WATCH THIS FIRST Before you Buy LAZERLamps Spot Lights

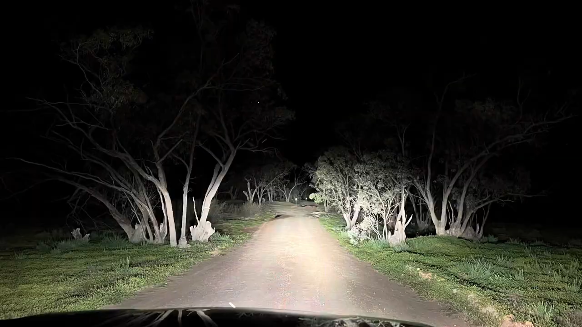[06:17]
10 degrees above the horizon and 10 below the horizon so you're not wasting light trying to light up the koalas
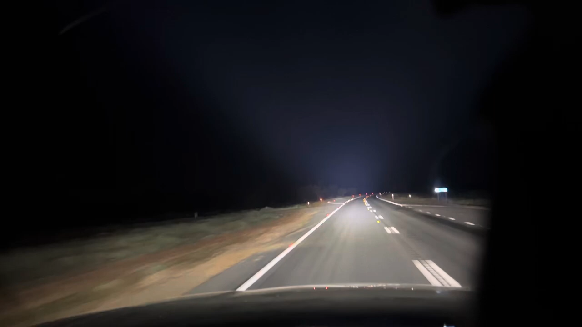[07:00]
which compares um the color of the light of the road vision which is um five and a half thousand k uh compared to five thousand of the laser lamps but also usually you'd go for a light bar